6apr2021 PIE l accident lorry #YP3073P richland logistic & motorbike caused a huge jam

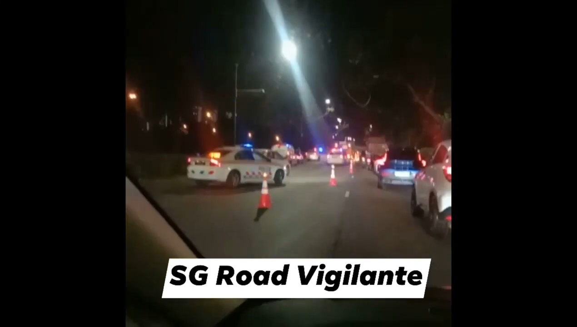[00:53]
Oh, rabat-rabat. Lorry lah. Ini kereta tadi tu. Ini kereta tu orang 0-3. Di kat tengah-tengah ni. Eh, rabat lah. Nanti ni. Eh, hancur lah. Rambat kereta lah. Eh, motor lah dah bang. Eh, motor lah. Eh, mati bang.